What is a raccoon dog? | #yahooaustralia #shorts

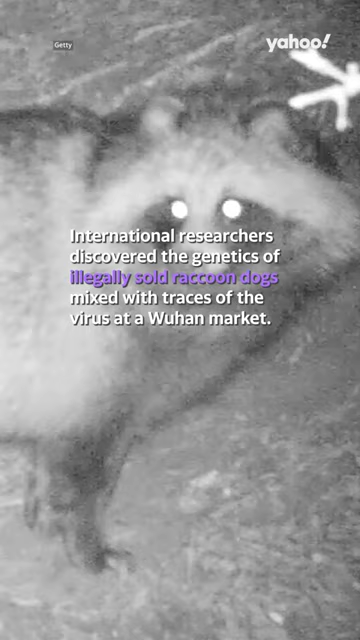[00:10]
A group of international researchers discovered the genetics of illegally sold raccoon dogs mixed with traces of the virus at a Wuhan market.
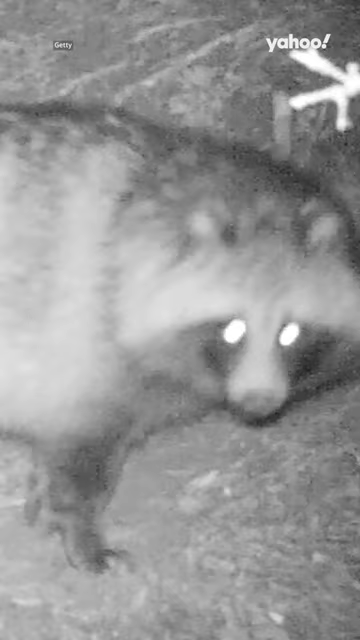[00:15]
So what do we know about the animal? Firstly, the raccoon dog is neither raccoon nor technically a dog, though it is a part of the canine family.